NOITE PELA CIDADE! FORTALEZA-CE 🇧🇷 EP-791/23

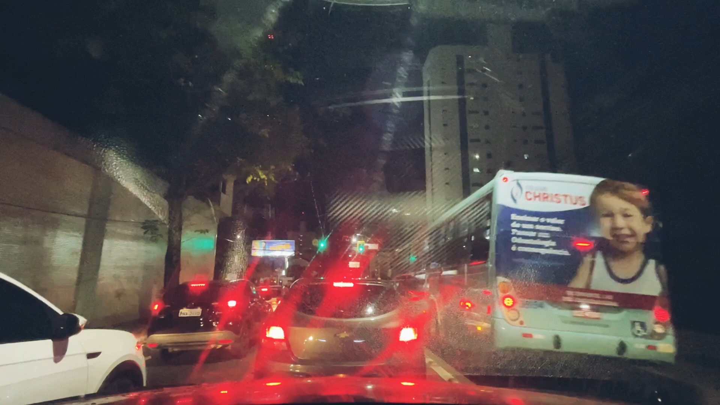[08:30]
então, a gente vai seguindo aqui, nesse emaranhado, de torres, e televisão, e rádio também, como um todo.
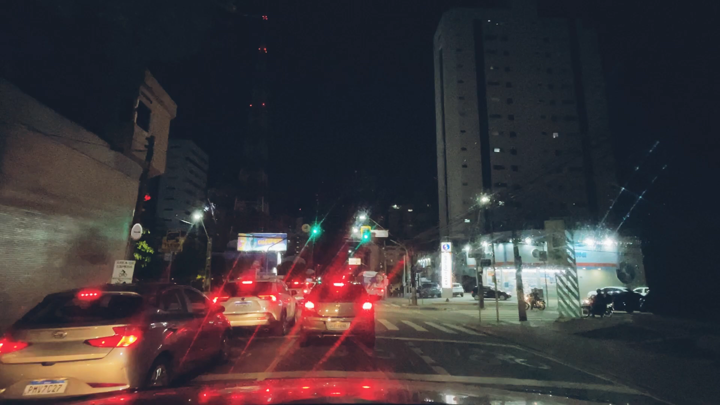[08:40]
Um trânsito lento, demais, aqui na Antônio Sales, o horário, nesse horário está normal, essa lentidão, nesse trânsito aqui, e o verdadeiro intuito nosso, é deixar uma atualização, para você que conhece Fortaleza, conhece aqui a região, e para você que não conhece, vai ter noção, como é que é, esse ponto aqui da cidade, esse bairro,
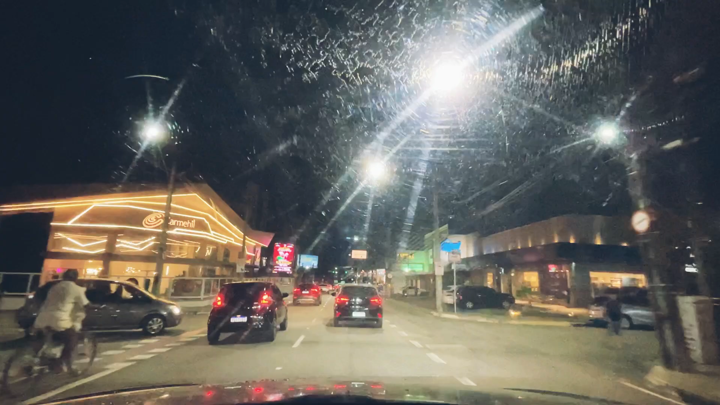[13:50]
vamos ganhando tempo, para que possamos ver, essa avenida, que prédio lindo, aqui na esquerda, que iluminação,
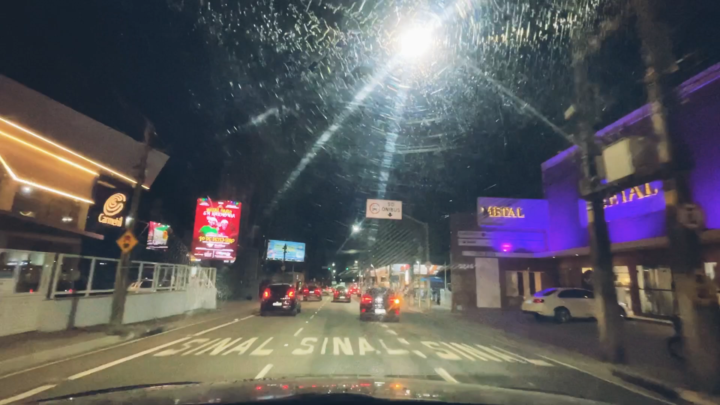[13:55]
legal, e o trânsito, agora, andou um pouquinho, e a gente vai vendo, esses telões,
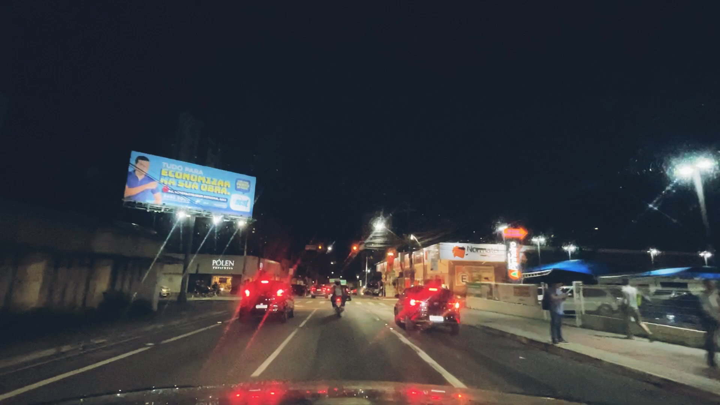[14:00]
né, de LED, que tomou lugar, ali, da, daquelas, aqueles comercial, nos outdoor, e,
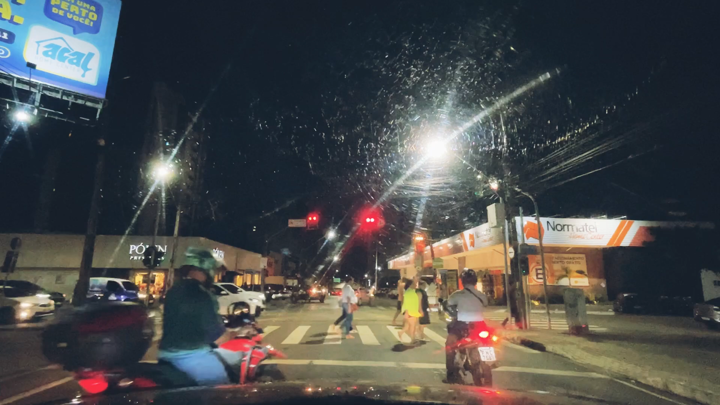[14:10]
chegamos, na, Virgílio Tavra, é, e a Virgílio Tavra, avenida, muito movimentada,
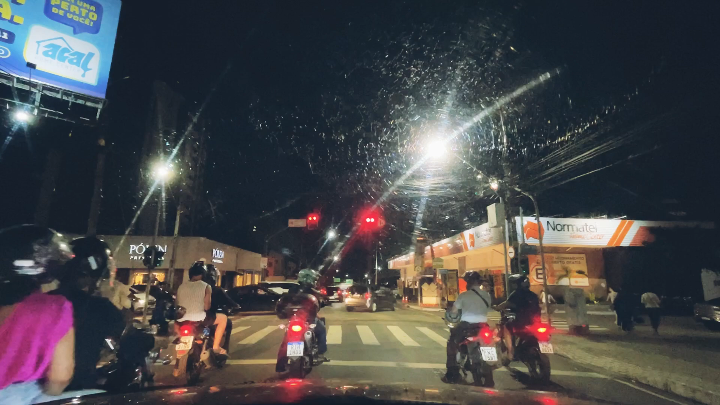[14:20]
que que é isso, tô ficando louco mesmo, gente, já passamos, da Virgílio Tavra, é, tô ficando louco, confundi aqui, nossa, já estamos na acalma, chegando aqui, nesse, mega distribuidor, e, já estamos, no finalzinho, da, Antônio Salles, a Virgílio Tavra, é,
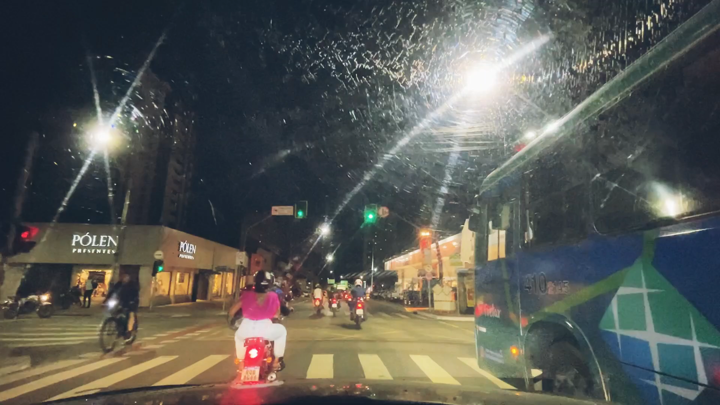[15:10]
na engenheiro, Santana Júnior, mas, está engarrafado, não está de brincadeira,
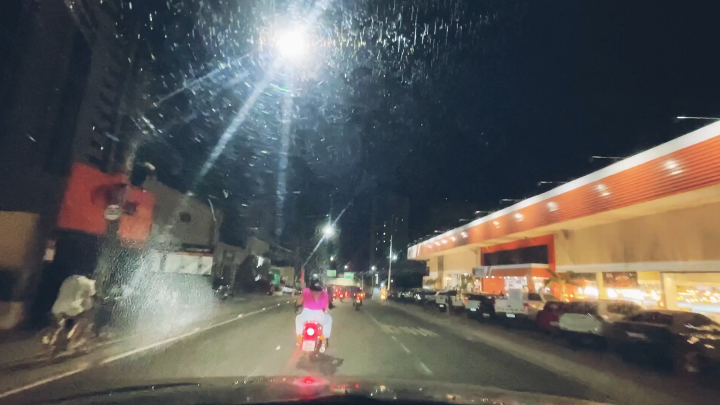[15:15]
é, o trânsito, hoje, está carregado, demais, aqui, nesse horário,
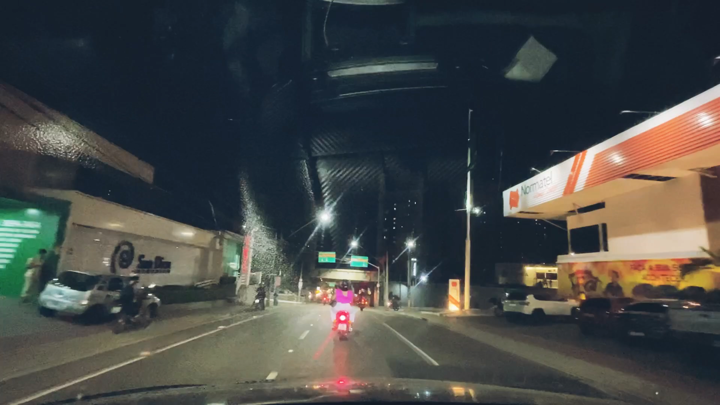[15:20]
agora, deu uma melhorada, mas, aqui, tem um gargalo, grande, olha só, no início, desse viaduto, aqui, que segue, na direita, para, engenheiro, Santana Júnior, por baixo, também, vai, para engenheiro, Santana Júnior, mas, do lado, que seguimos, aí, para o bairro, Guararapes, onde estamos, aqui, na direita, existe um viaduto, grande, que segue, sentido contrário, na,
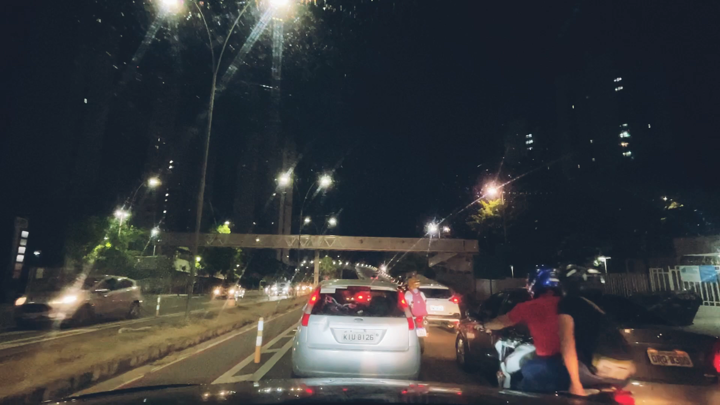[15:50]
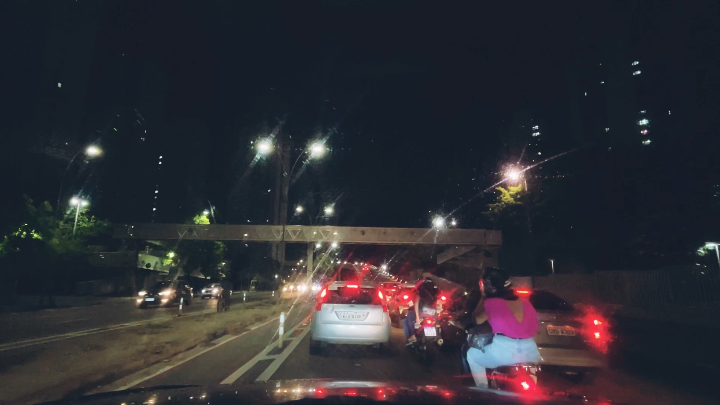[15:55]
engenheiro, Santana Júnior, esse viaduto, está na nossa direita, e, nós temos, que se manter, nesse local, porque, nós, iremos, acessar, a, Santana Júnior, é, lado contrário, que iremos, ali, para, o Iguatemi, então, está localizado, vocês, se localizaram, você que conhece, aqui, estamos,
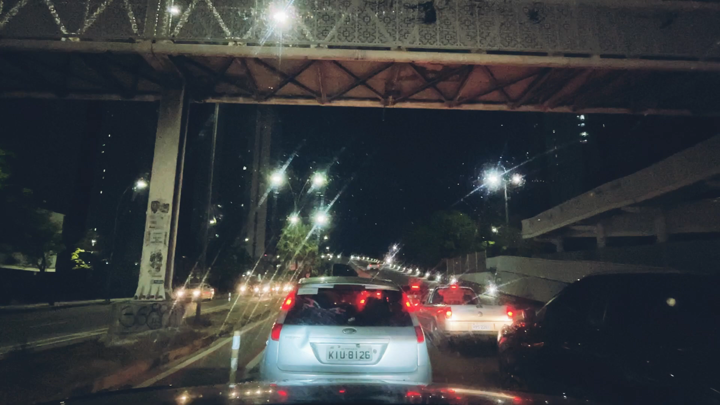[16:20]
bem, embaixo, da, passarela, é, desse local, e, parado, completamente, o trânsito, é, que tem um semáforo, aí, na frente, esse semáforo, de pedestre, nesse horário, com certeza, existe, alguns pedestres, aí, usando, esse semáforo, né, essa faixa de pedestre, aí, com o semáforo, e, é, cada passagem,
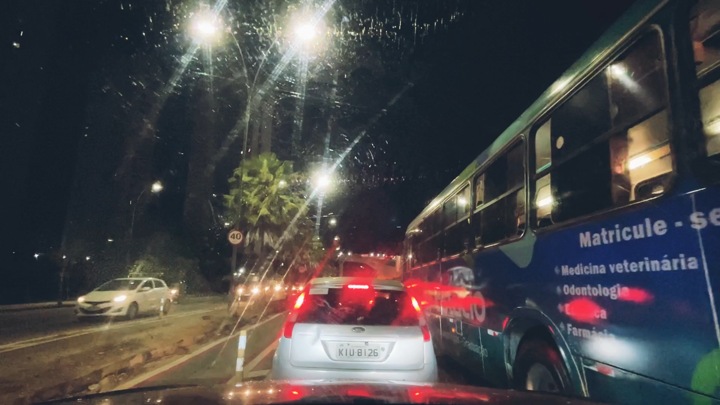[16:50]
é, então, dado um tempo, aí, para o, para o pedestre, e, aí, os carros, já tem que passar, em, 30 quilômetros, é a velocidade, nesse ponto, aqui, mas, no momento, com certeza,
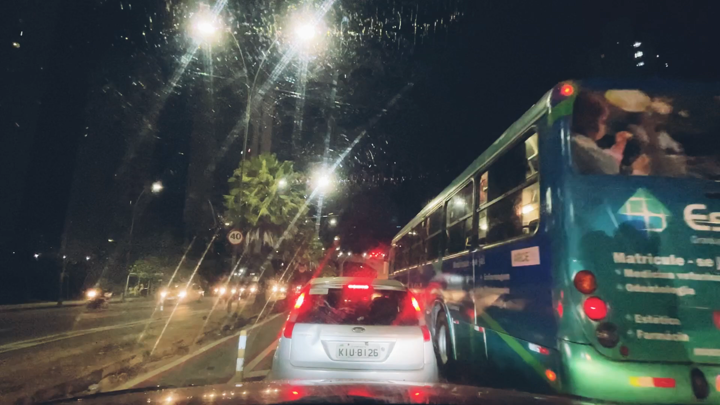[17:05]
são muitas, as pessoas, que estão acessando, é, o botãozinho, ali,
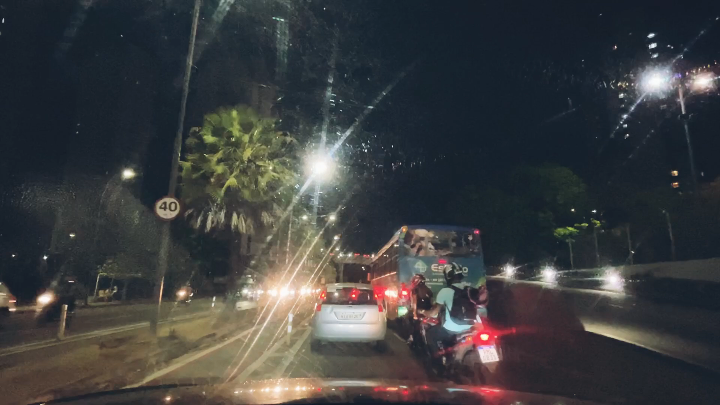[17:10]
do semáforo, né, para fazer a sua passagem, na faixa, por isso, desse engarrafamento, todo, tem, muitos prédios, aqui, na esquerda, é, e, tem, um, grande supermercado, farmácias, também, aqui, na direita, e, geralmente, é um horário, que as pessoas, descem, os prédios, aí, da esquerda, e, vão fazer, algumas compras, né, aqui, nessa direita, por isso, dessa movimentação,
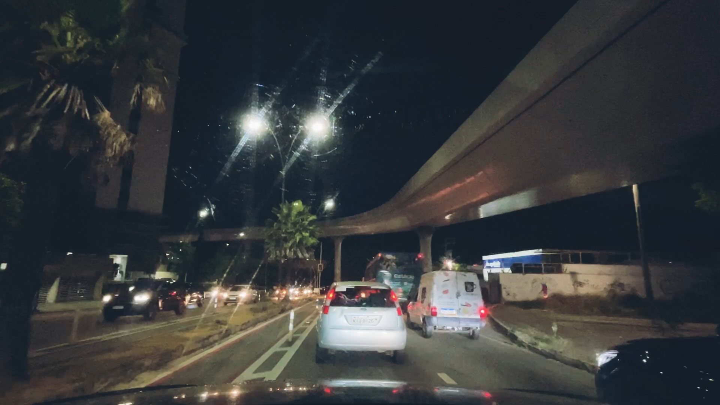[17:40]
de pedestre, aí, e, a gente vê, olha só, o sinal piscando, ali, é, que tem alguém passando, e, realmente, dar, esse engarrafamento, acontece, esse engarrafamento, nesse ponto, nesse horário, em outro horário, é normal, essa passagem, só que, bem lento, a velocidade, é, exatamente, aqui, ó, exatamente, nesse ponto, aqui, onde as pessoas, estão passando, aqui, escuro,
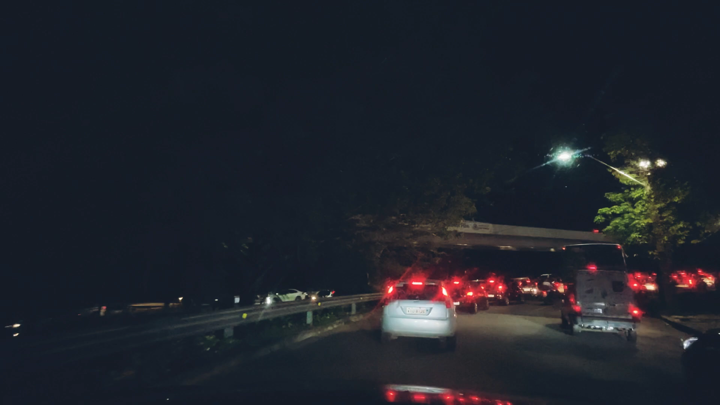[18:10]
porque, nós estamos, bem embaixo, desse viaduto, da engenheira, Santana Júnior, e, a gente vê, né, que, está, totalmente,
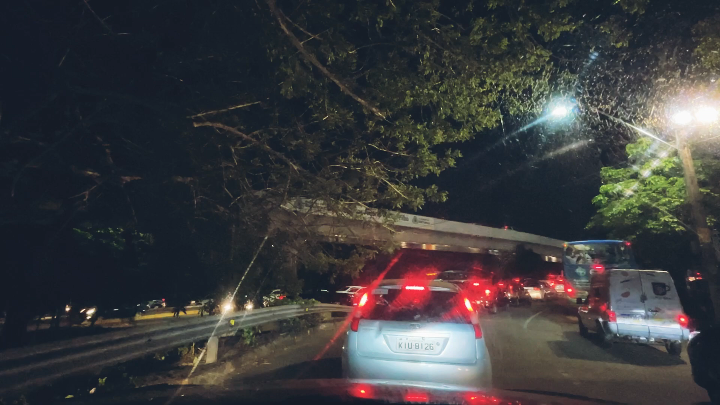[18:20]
engarrafado, aí, aí, já, são, aqueles carros, que, estão, chegando, no Shopping, Guatemi, a gente vê, que, está, completamente, parado, nesse ponto, existe, um retorno, por baixo, desse viaduto, aqui, olha, a engenheira, Santana Júnior, também, congestionada, né, do outro lado, aí, na esquerda, e, totalmente, parado, nesse horário, nesse ponto, em Fortaleza, forte abraço a todos, fiquem com Deus, tudo é bom!